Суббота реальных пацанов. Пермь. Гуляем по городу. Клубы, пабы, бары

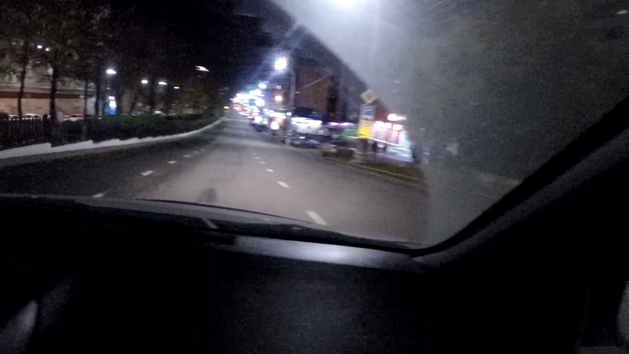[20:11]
Самое что ни на есть центр, да. Чуть-чуть отошел от улицы, да, и все. Пропало. Попал в темень.